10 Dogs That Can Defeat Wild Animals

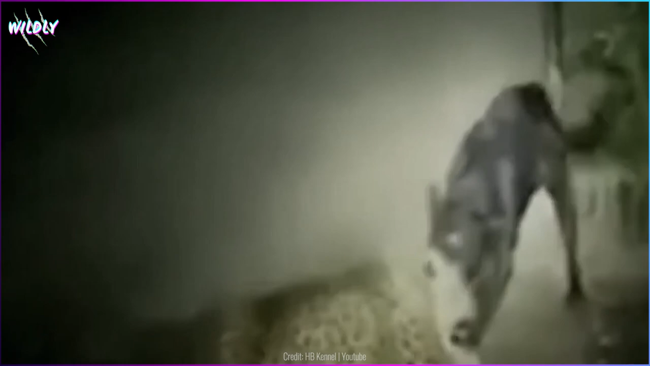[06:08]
once it does the leopard will win so
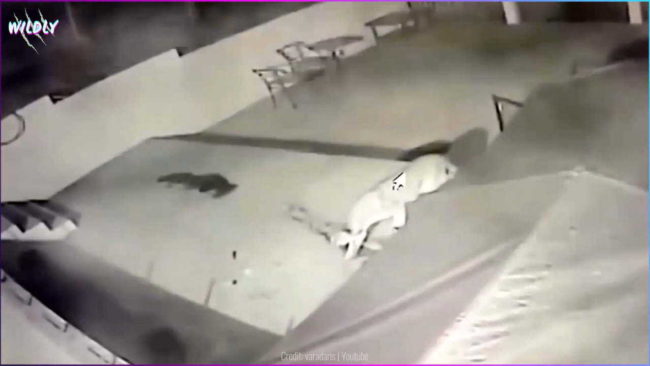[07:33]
is why this doberman immediately stood up to defend itself when its territory was breached by a wild mountain lion seeing the wild cat the doberman's protective instincts
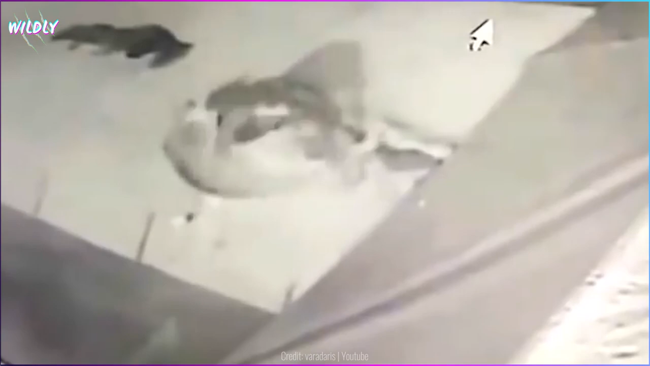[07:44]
kicked into full gear and the dog went up against the mountain lion without fear and while the lion attempted to bite the canine more than once it ultimately had to give up simply because the dog wasn't going to